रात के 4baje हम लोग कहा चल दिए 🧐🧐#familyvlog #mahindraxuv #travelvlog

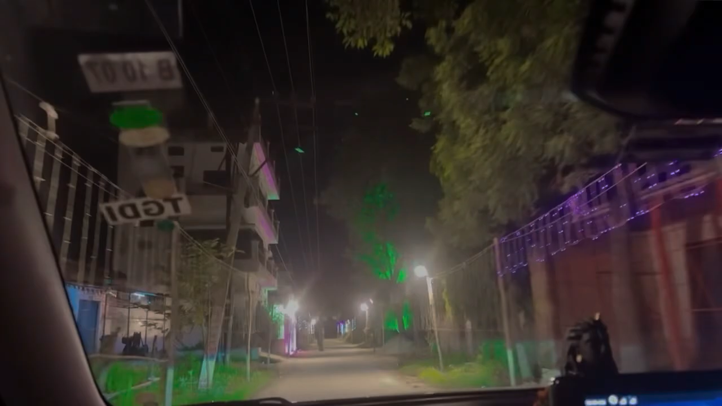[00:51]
आप सभी को अभी तो रात के बज रहे थे आप देख सकतो किता बज रहे है चार पांच
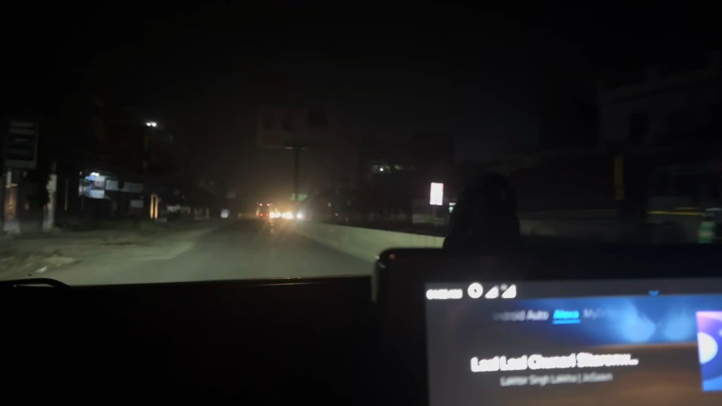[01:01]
बज नहीं माला में को भी दिखनी रावी और यह हम हाई वे पहुंच गया है इसके जो रूट चाएगा वो कोकाता के लिए जाएगा मतब सुबह की जानी था नीन आता हम लोंको
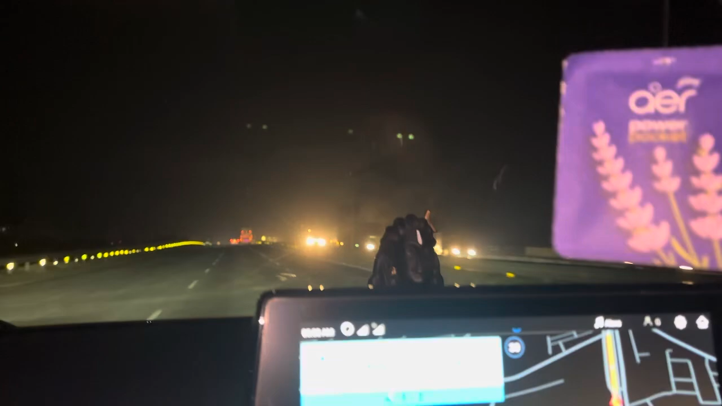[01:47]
मणा आचा बज जयाना हम रुक दर जाएगे तो आट से नौ भी बज जाएगा
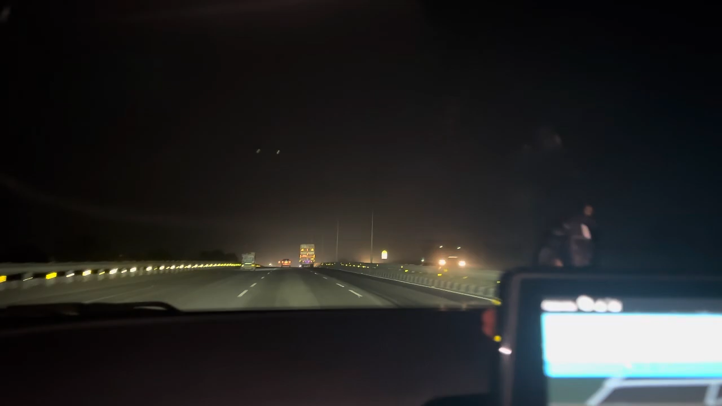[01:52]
हमारा और यह हाइवे है रात में ट्रेवल करने का ना एक अलग ही एक्सपिरेंस होता है काफी मज़ा भी आता है पर मज़ा सजा भी